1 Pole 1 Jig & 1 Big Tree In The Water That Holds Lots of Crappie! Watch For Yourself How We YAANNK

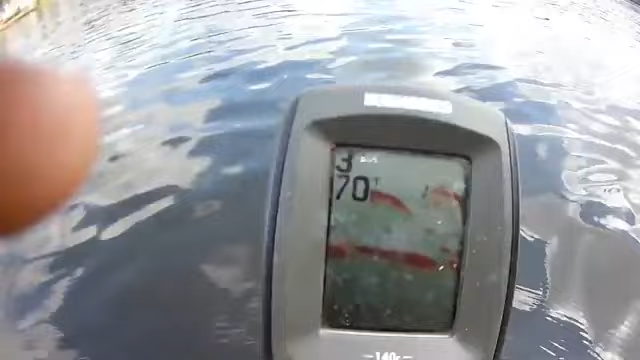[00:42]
I'm not pushing you guys to go in any direction, okay?
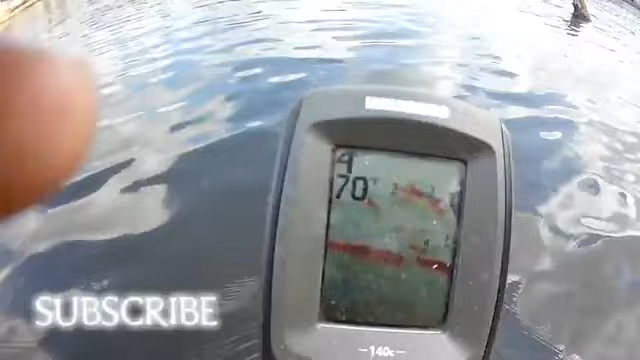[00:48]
But you, in order to be able to see, to know the fish are there, your confidence level rises. Okay, you see them down there?
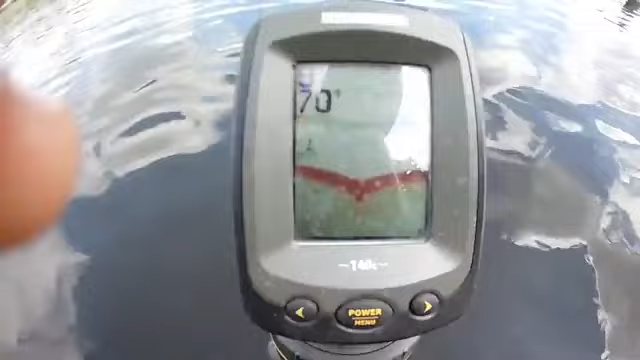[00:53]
Kind of got stuck on something right there. Let me go this way. Let's go this way so we'll be able to see.
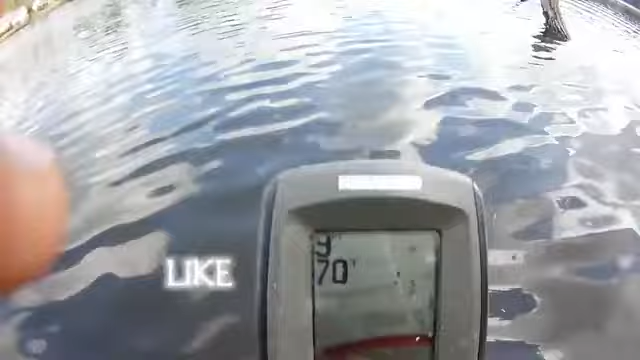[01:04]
These branches, listen, this tree is way out there, except it's just underwater, okay?
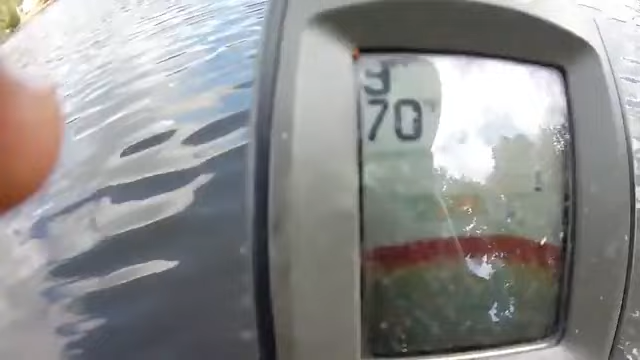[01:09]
You see the fish in there? The blue items are the fish, and the red is the hard bottom. That's the bottom.
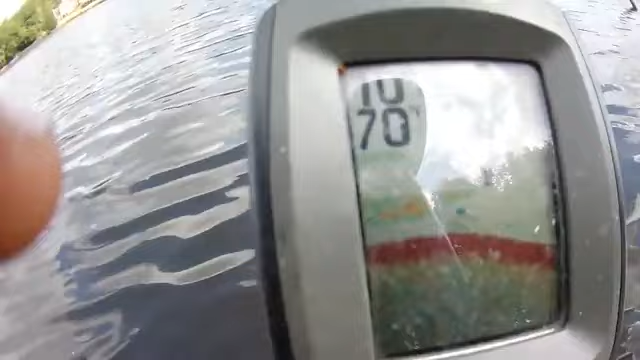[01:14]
So right now, I'm in, the water temperature is 70 degrees. You guys can see that? And I'm in 10 feet of water, okay?
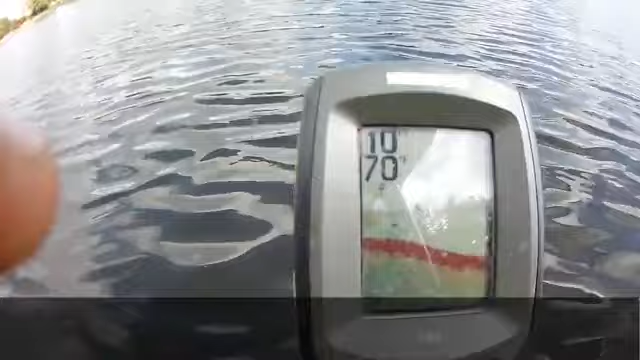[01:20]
And look how close we are right now to where we'll be fishing, okay? You guys see that?
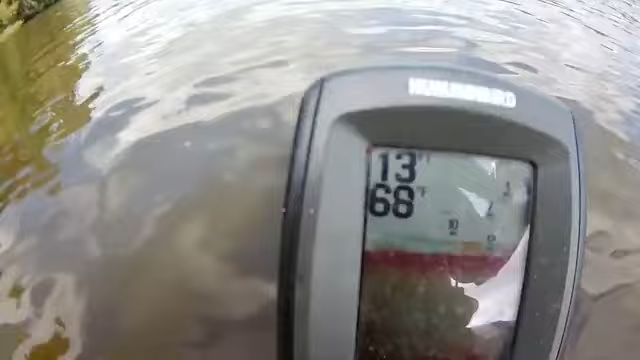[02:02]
It's just a matter of me presenting what I need to present. You see, now I'm in 13 feet of water.
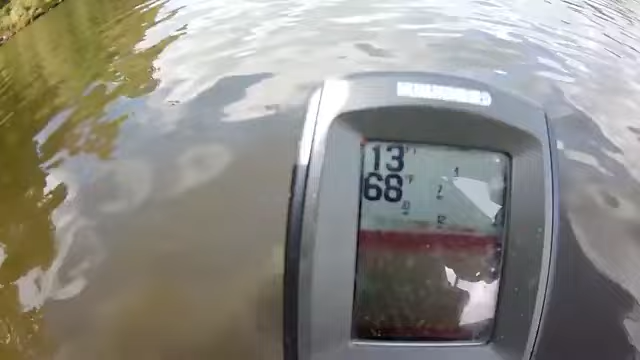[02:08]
The water temperature is 68 degrees, okay? And they're suspended. You can see them in there.
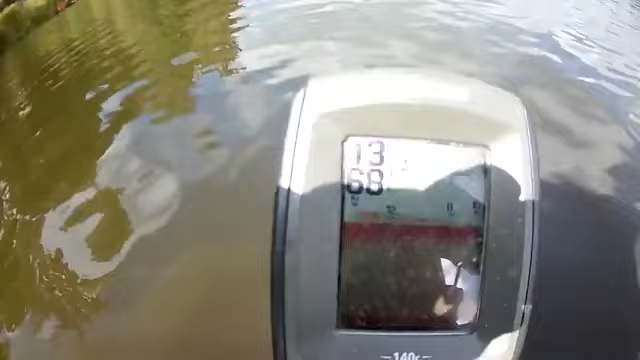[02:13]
They're all down in there, okay? But it seems to be the active fish at about 6.5, 7 feet. Okay, let me show you the proximity again, where we are, all right? You see that there?
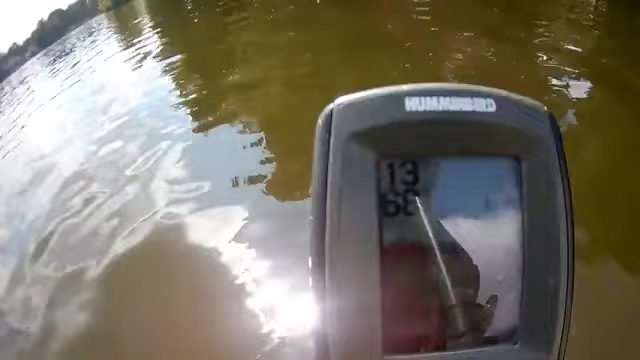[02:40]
You can see him. Okay, so listen. The wind, we got gusts coming. I'm going to get ready to hook it up, and I'm going to show you on cutaway.